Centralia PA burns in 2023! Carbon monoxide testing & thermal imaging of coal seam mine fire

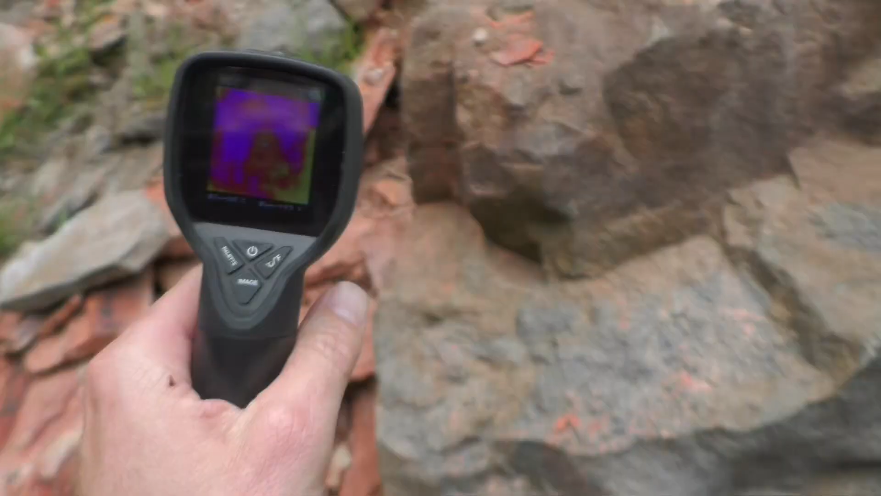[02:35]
Okay. Wow. There's hot spots there.
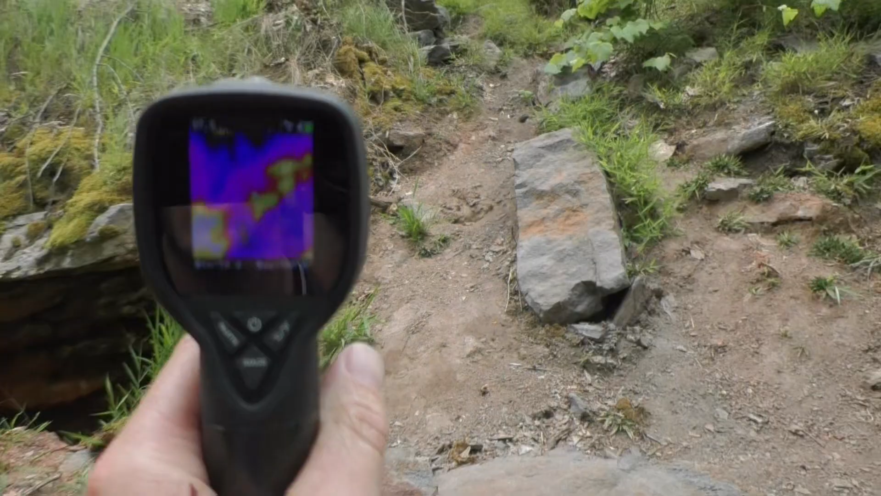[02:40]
Up there. It's warm ground.
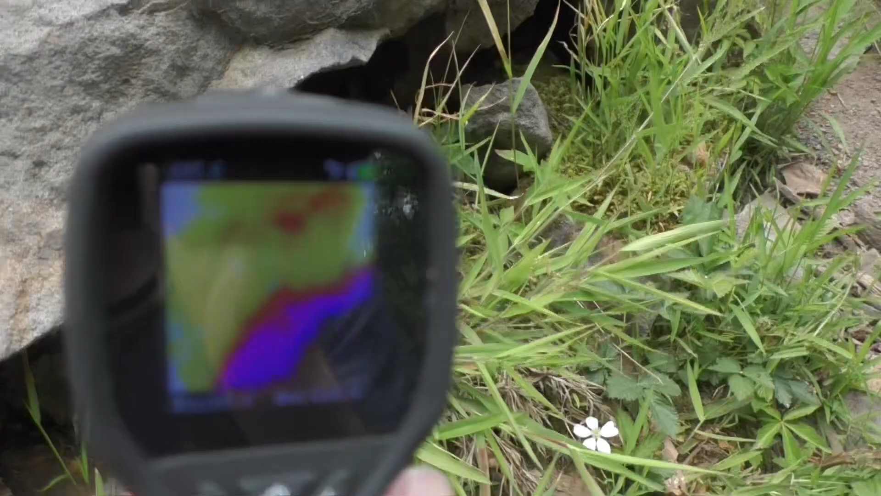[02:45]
And it's definitely here. Pretty hot. Made it to the top.
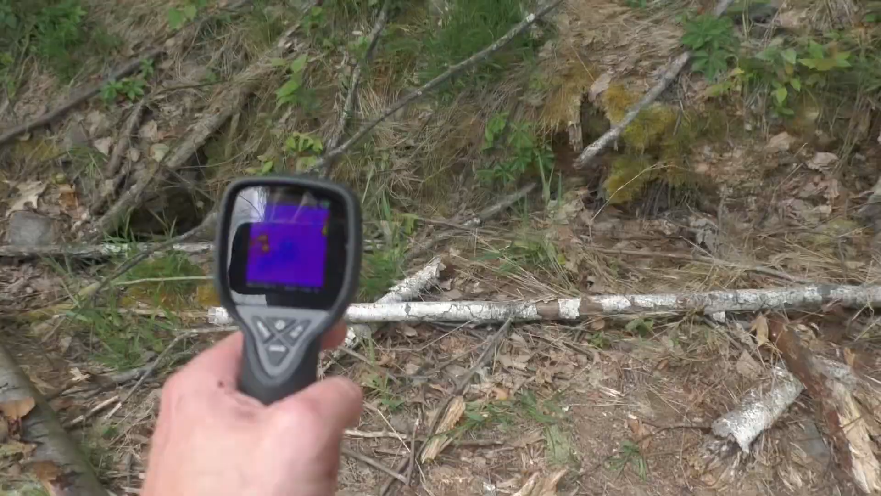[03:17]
Here's the thermal imager of the fissure. You can see the hot spots down there.
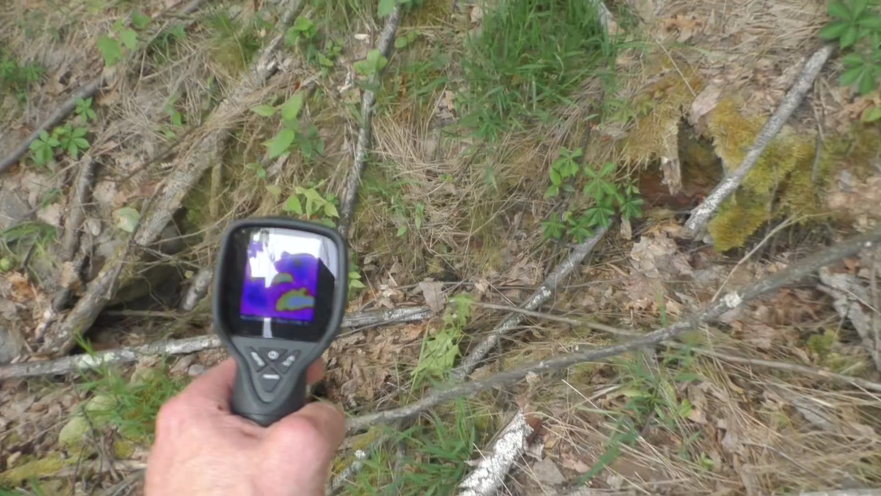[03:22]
There we go. Tilt it a little bit so you'll see it. There we go.
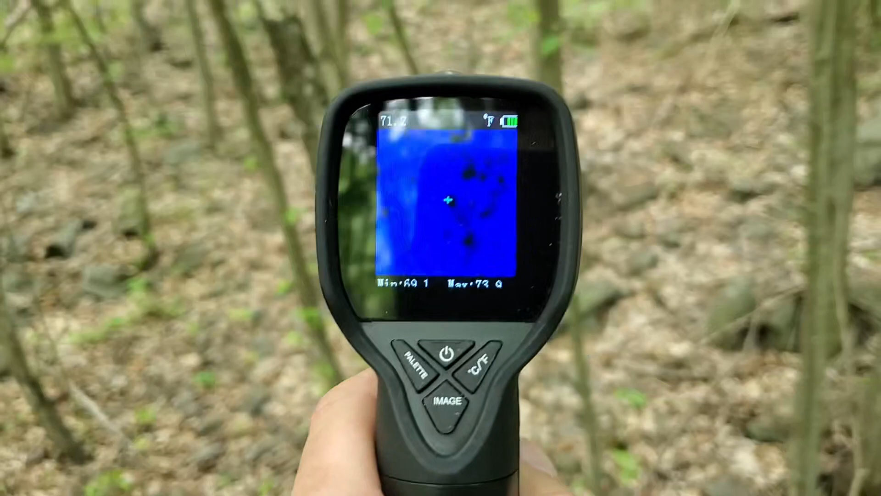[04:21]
Okay. We just came from over there where the fissure was at. As you can see, there's no...
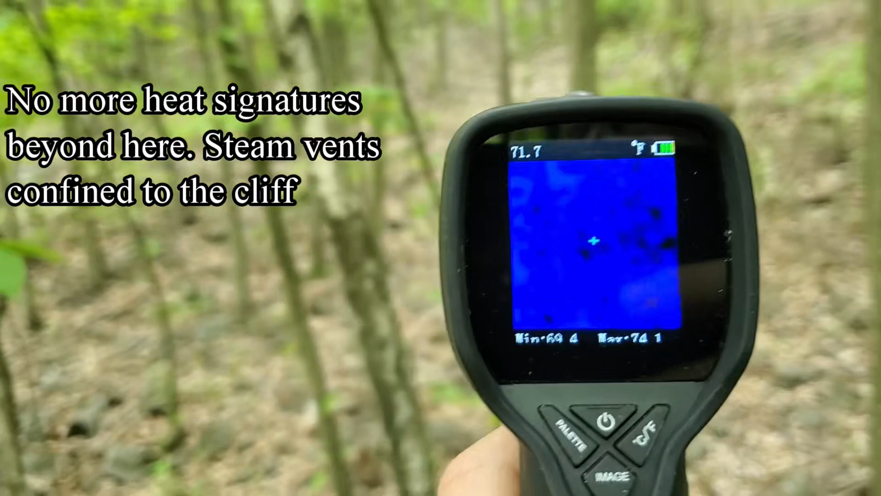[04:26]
On screen: spot 71.7°F
I don't see any activity up here on the hillside.
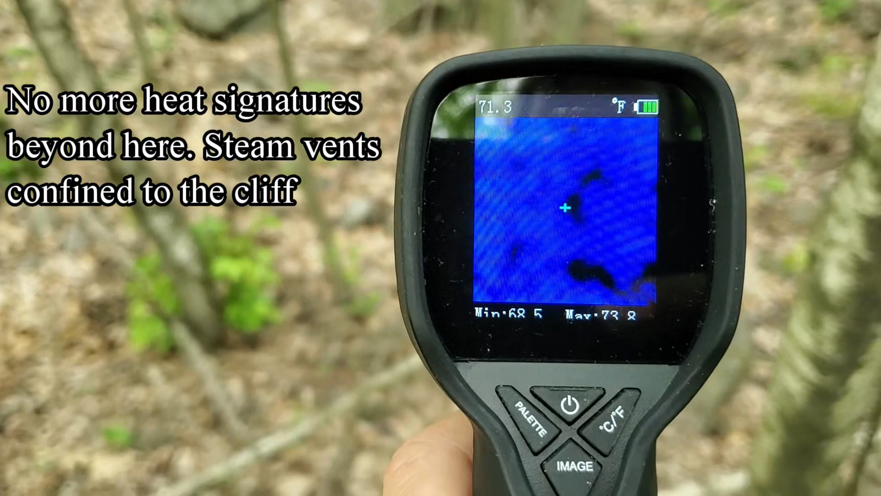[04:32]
On screen: spot 71.3°F
Nothing.
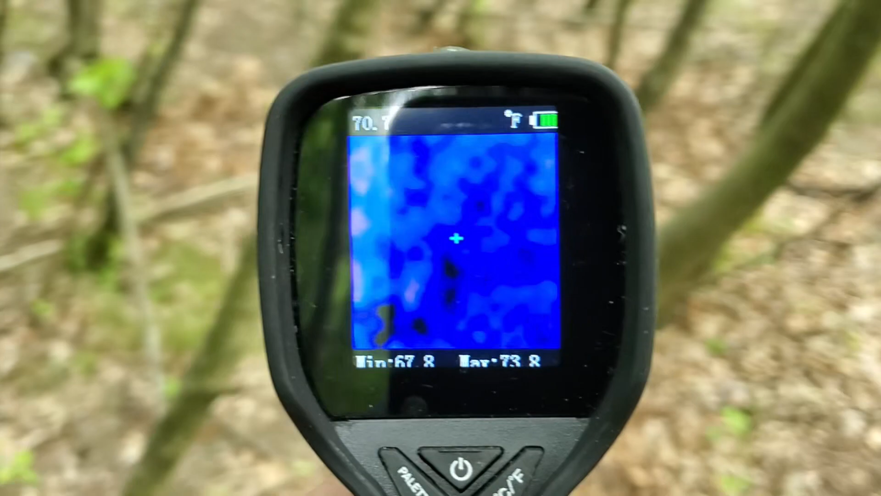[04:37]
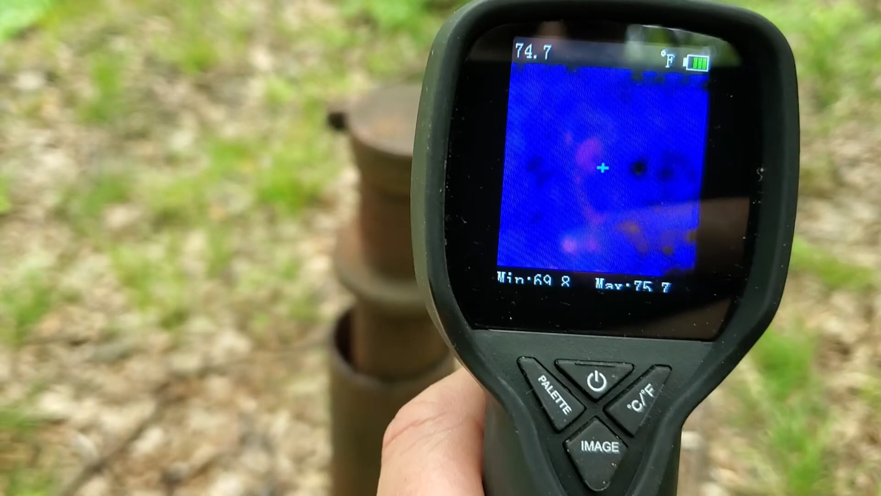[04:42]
On screen: spot 74.7°F
That's... Yeah. It's not even warm.
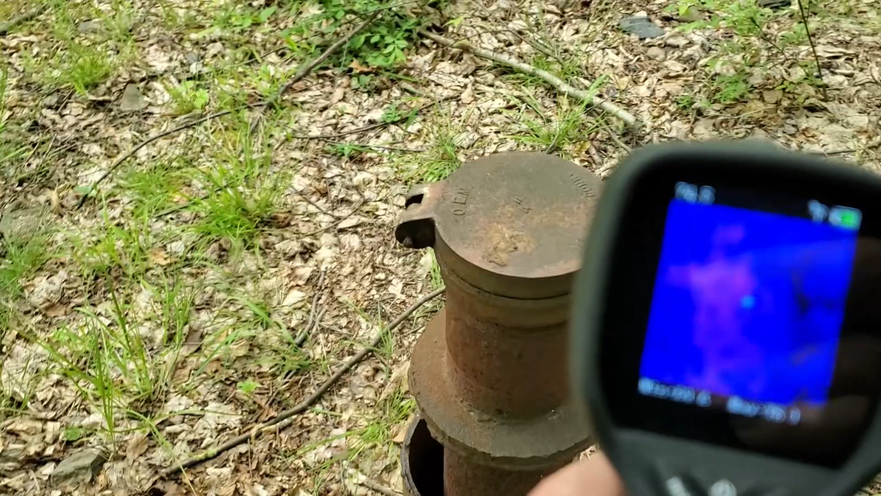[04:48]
That's probably the heat in the sun. Yeah, but right now it feels cool.
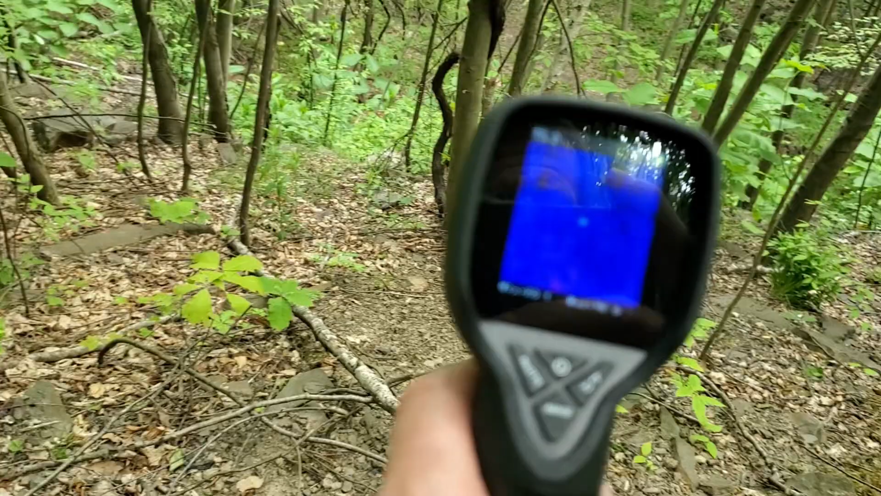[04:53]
Just came down from up there. Slipped once, though. Now we're going to head over here.